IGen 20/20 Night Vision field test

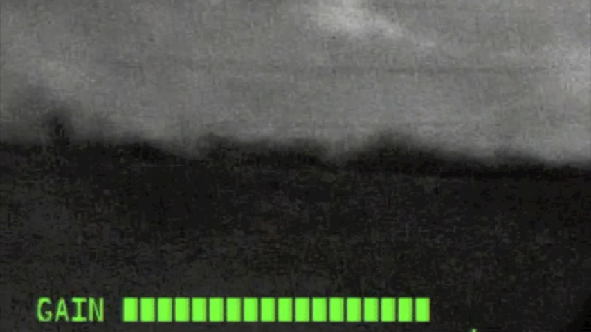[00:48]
And when you adjust the gain, you can see a lot more. Now you can see that there's actually a hill there.
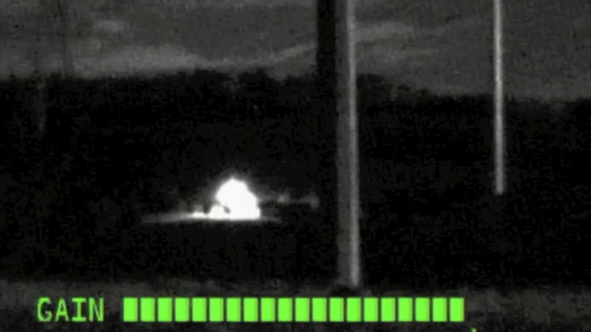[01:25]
And that's no good, especially if you're walking through a forest.
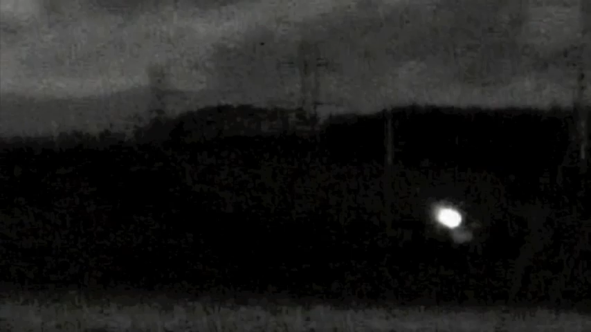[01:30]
Every tree branch is going to overexpose your image.
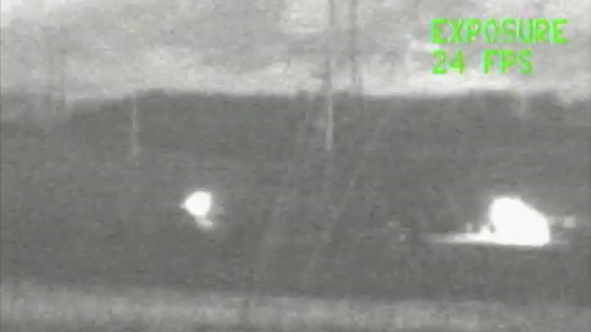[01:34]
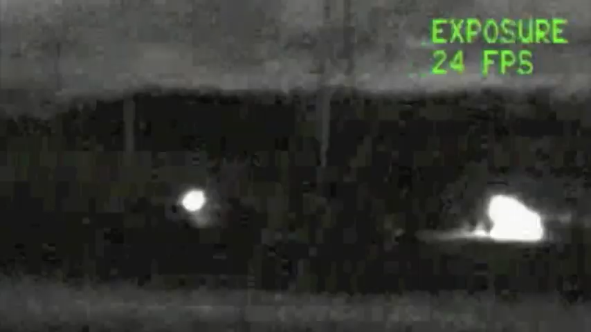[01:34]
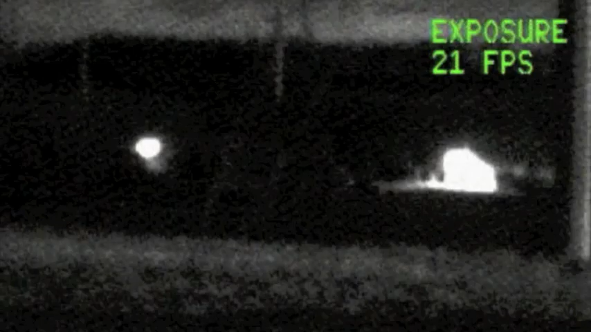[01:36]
You can lower the frame rate with the IR light off and still see quite a bit, but it's going to get pretty jerky.
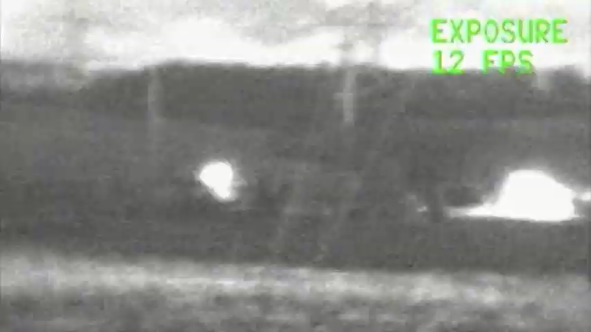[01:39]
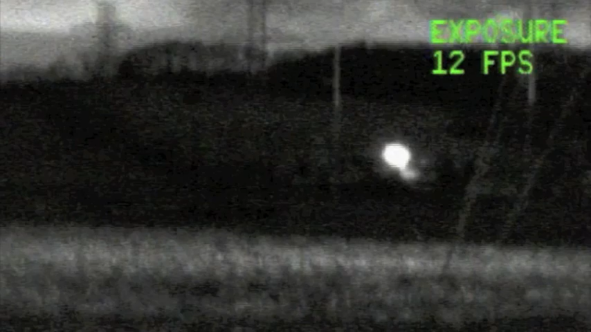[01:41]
You can actually see the hill back there a little bit.
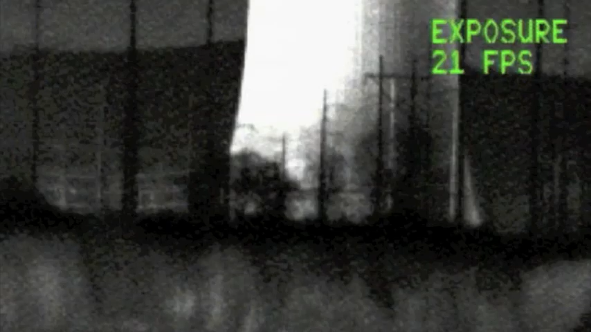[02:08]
If you lower the frame rate, you can see more, obviously, more light getting in there.
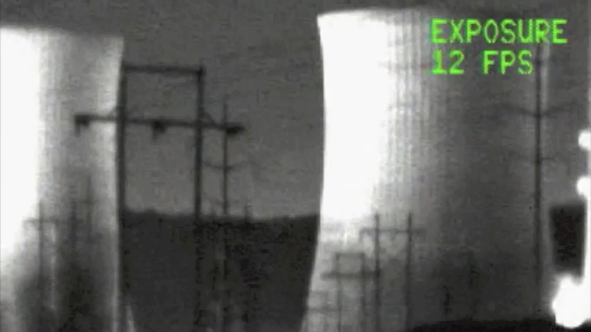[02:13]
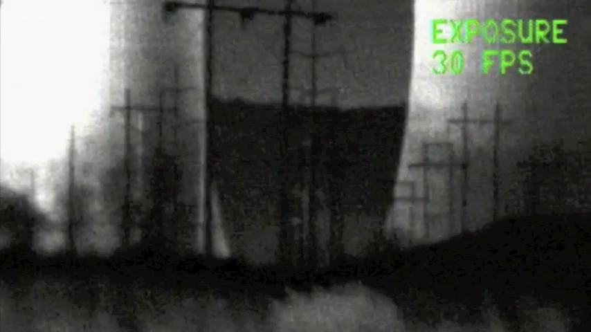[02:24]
And one of the coolest things is you can adjust the colors of the screen. And that way, if you're stargazing, you don't have to be blind when you look away when it's white, green, and red kind of work good for that.
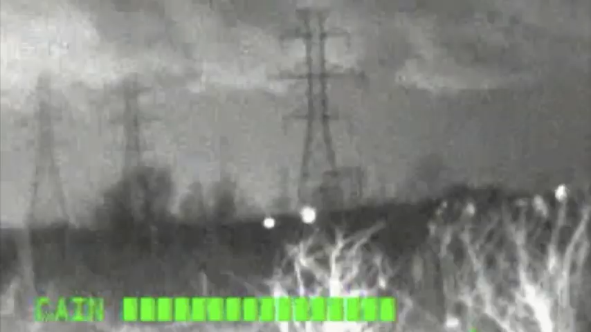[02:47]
Obviously, we're near the power companies.
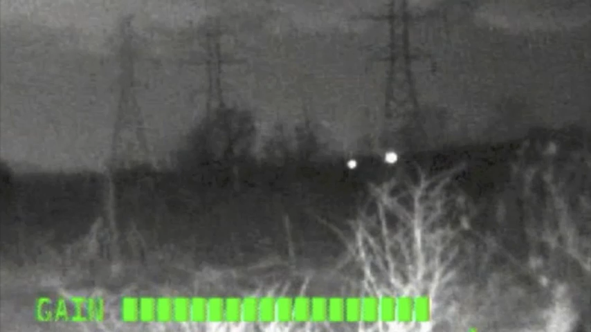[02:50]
There's quite a few of those. And you can see a little bit of overexposure on the branches in the brush right there.
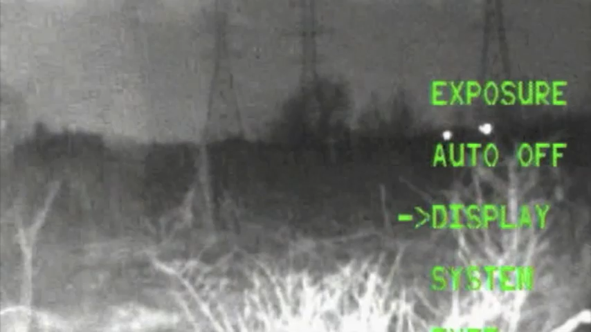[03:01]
But you can, you know, go to green or whatever.
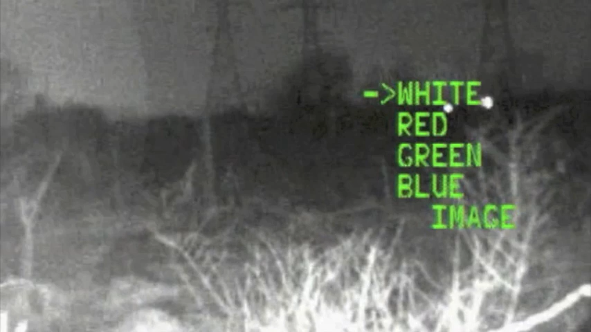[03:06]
And also adjust the gain and also turn off your IR light.
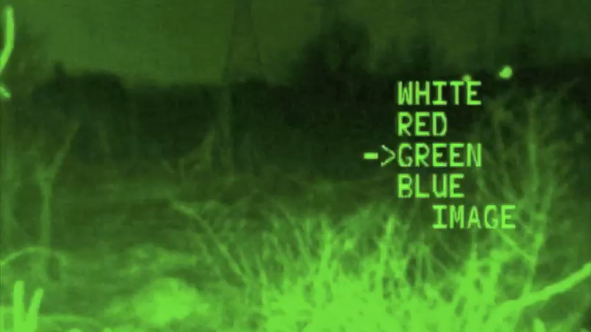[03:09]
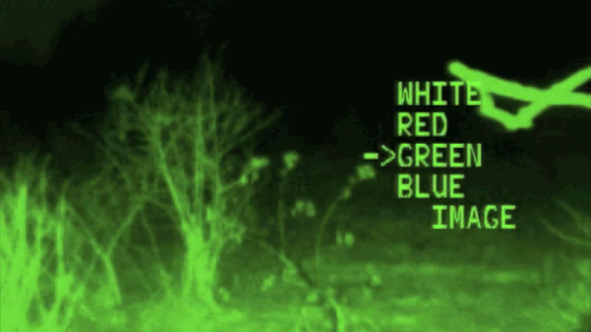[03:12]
All those things kind of help getting the best image you can get.
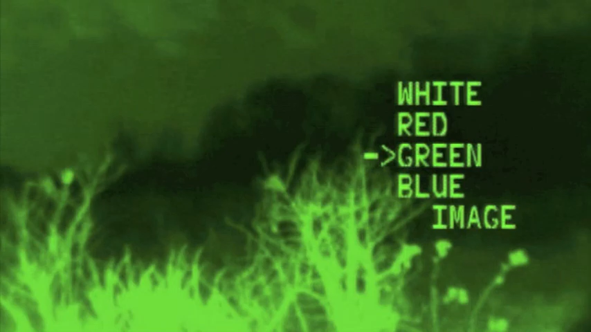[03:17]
And this is a very, very dark night.
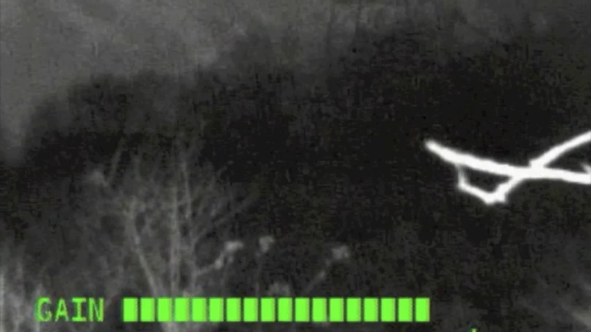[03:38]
I prefer the gain to be a little bit lower than the complete maximum.
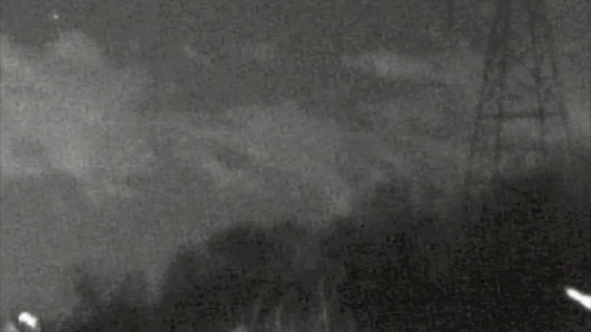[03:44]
I think it looks best that way.
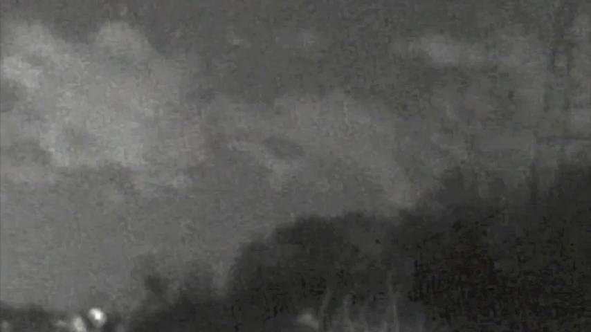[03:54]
And another cool thing is, uh, stargazing.
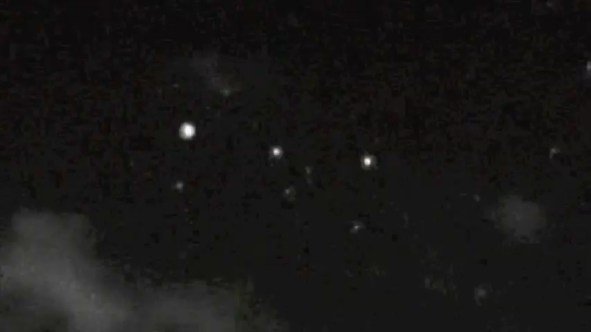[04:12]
There's, uh, Orion's belt. And another cool thing is, uh, stargazing. And, uh, you can see a lot more stars than you can see with your naked eye.